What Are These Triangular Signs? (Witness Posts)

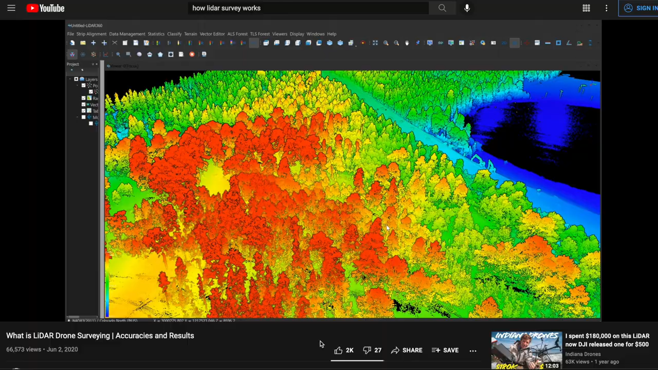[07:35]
There's also LIDAR, which is a very detailed radar that gives you up down to 15 centimeters of precision and they basically fly over Earth.
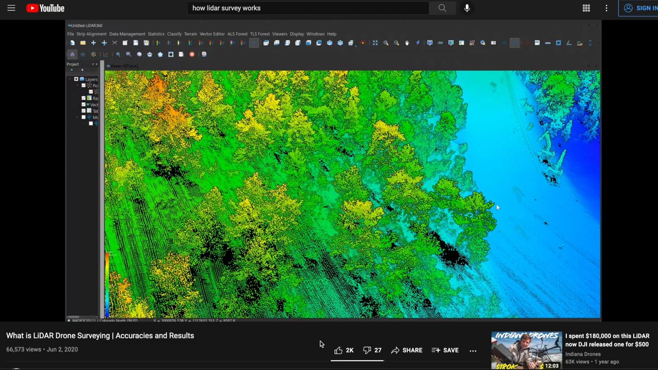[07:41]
And it's been speculated or rumored that a lot of the Google Earth elevations are calculated by LIDAR.